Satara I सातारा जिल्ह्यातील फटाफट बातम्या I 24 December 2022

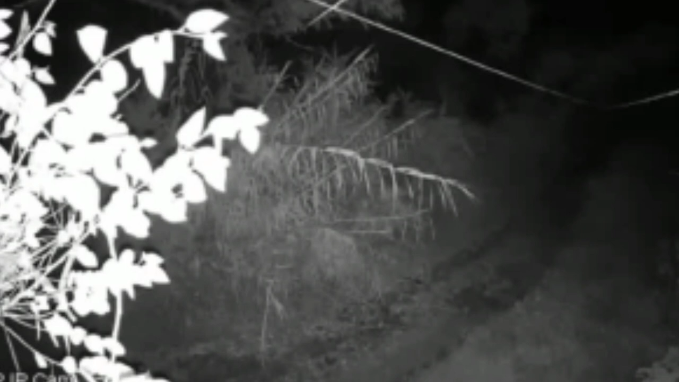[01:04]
माबलेशोर तालुके तिल बिल्लार एथे रात्रीचा विवाई बिप्टेची दर्शन शितकरन मदे बिथीची वातोर